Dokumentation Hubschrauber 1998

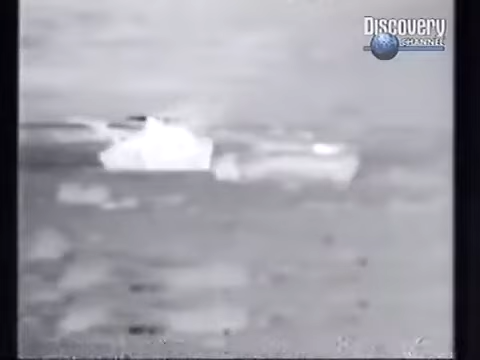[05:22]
Der Longbow Apache wird vor allem nachts eingesetzt. Dazu ist er mit zwei Vorwärtssicht-Infrarotsystemen ausgerüstet.
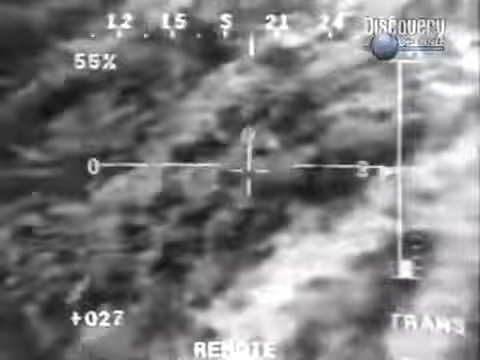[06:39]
Das macht es ihnen möglich, in tiefster Nacht den Hubschrauber zu navigieren, sowie feindliche Ziele auszumachen und anzugreifen.
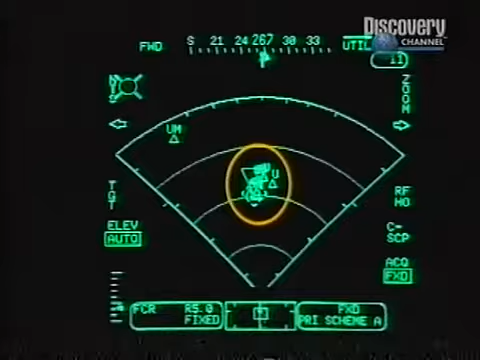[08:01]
In Sekundenschnelle werden die aufgenommenen Daten verarbeitet, analysiert und auf den Bildschirmen im Cockpit dargestellt.
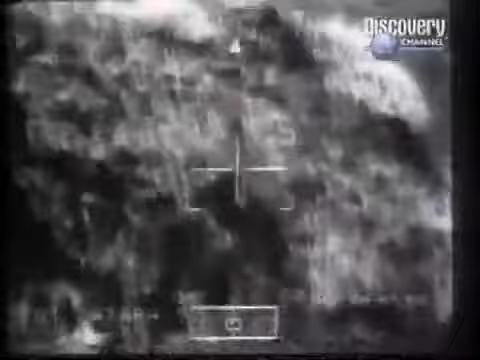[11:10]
Auch wenn Details seiner Konstruktion und Ausrüstung der strengsten Geheimhaltung unterliegen, die einzigartigen Leistungen dieser Maschine sind zur Genüge demonstriert worden.
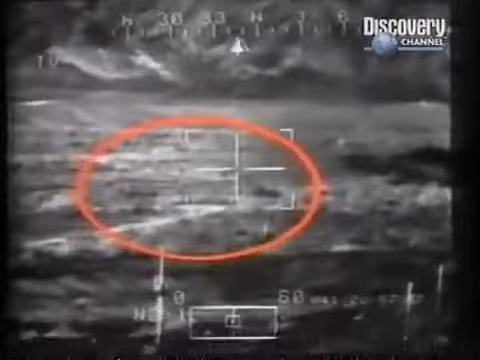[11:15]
Ihre Fähigkeit, Ziele zu orten und punktgenau zu zerstören, ist unerreicht in der Welt der Kampfhubschrauber.
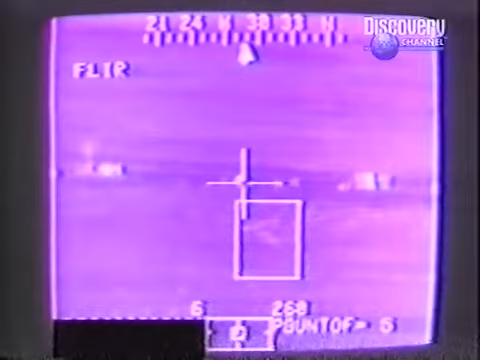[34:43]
Dabei setzten sie lasergelenkte Hellfire-Flugkörper, Raketen und 30-Millimeter-Kanonen ein.
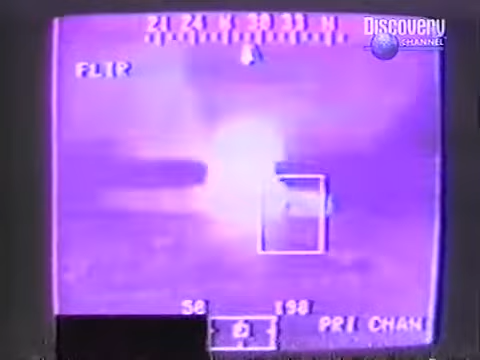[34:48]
Innerhalb von Sekunden hatten sie einen radarfreien Korridor geschaffen, durch den amerikanische Kampfflugzeuge unbemerkt nachfolgen konnten.